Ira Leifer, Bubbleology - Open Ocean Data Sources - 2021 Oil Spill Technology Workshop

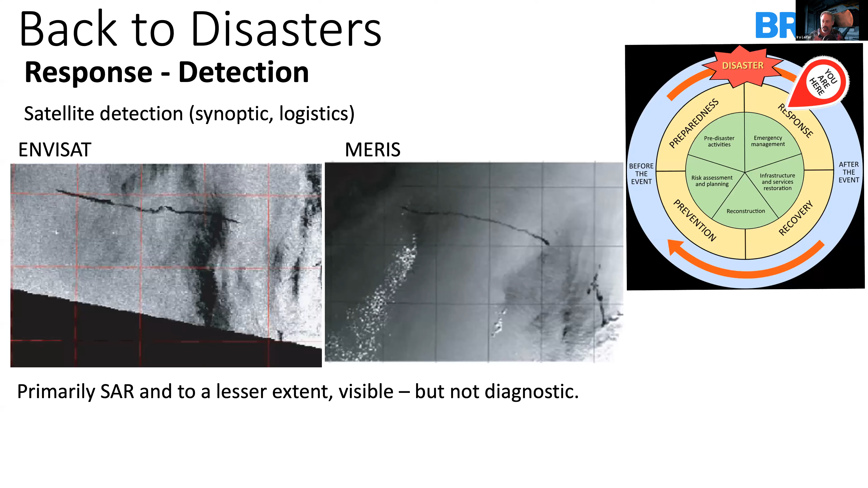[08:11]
but also is done in the visible. And this can then cause a response to occur. And different parts of the remote sensing see oil differently.